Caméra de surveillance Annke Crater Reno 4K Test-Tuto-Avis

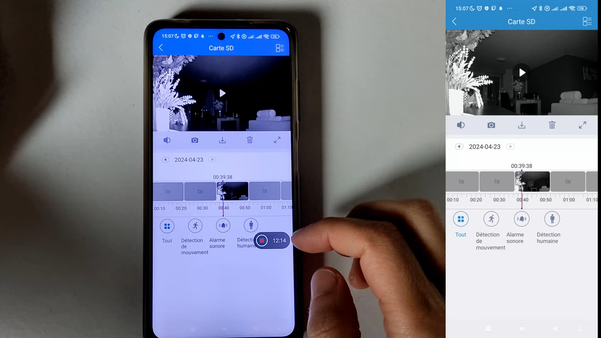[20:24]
avril S'il y a eu des enregistrements Bien sûr Et là Je clique Sur la date Je mets 22 avril Et je fais d'accord
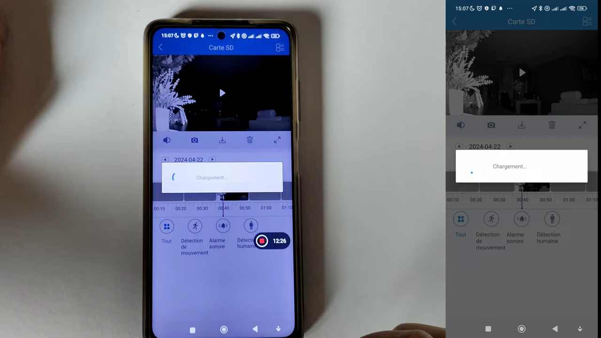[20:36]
Et là Je suis sur les vidéos De surveillance Du 22 avril Là je peux filtrer Donc là c'est mis
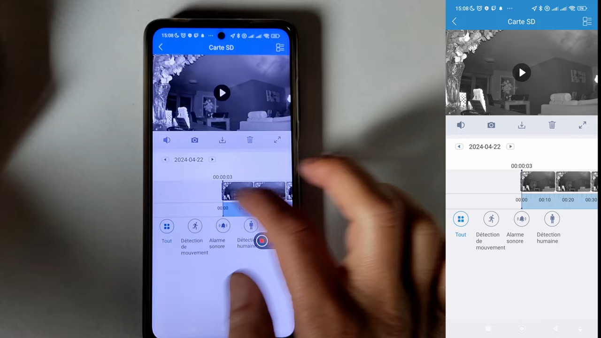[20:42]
sur tout On va regarder Je vais mettre sur Plutôt les vidéos D'hier J'ai fait des tests J'ai fait des tests vers Disons 14h je pense
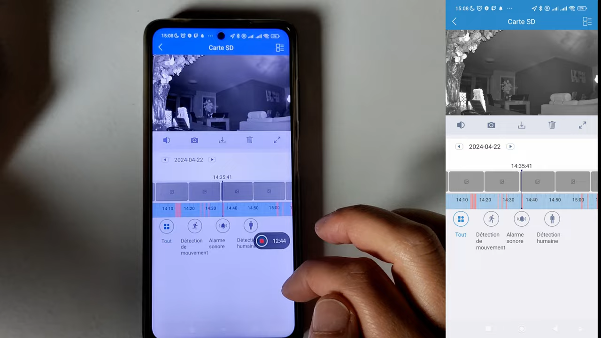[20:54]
Disons là Donc le temps que ça charge Donc ça c'est rapide C'est pas Voilà Donc là Je fais des tests
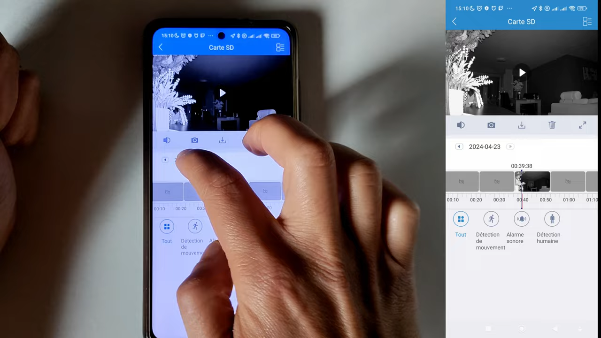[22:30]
Et retourner par exemple Au 22 Comme je vous ai dit 22 D'accord Vers 15 heures Ou 14 heures
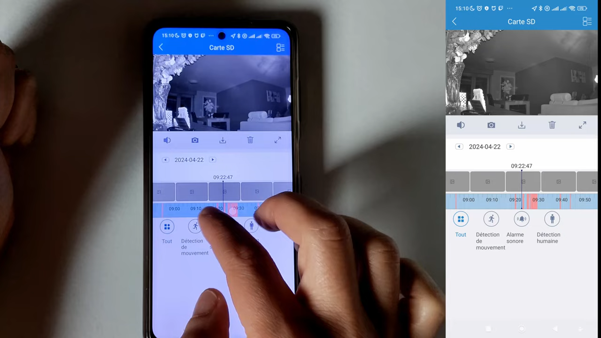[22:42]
Je suis un peu trop rapide Pour la caméra Le temps qu'elle suit
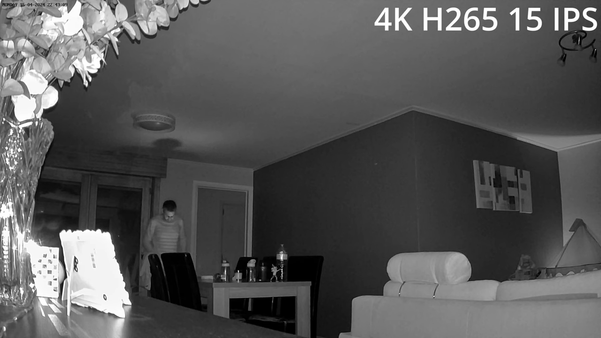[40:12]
une connexion En wifi 5 GHz Pour le flux vidéo C'est le mieux Et deux fois plus rapide Que le 2,4 GHz On a également Un codage vidéo En H265 Qui est possible Si on n'utilise pas Alexa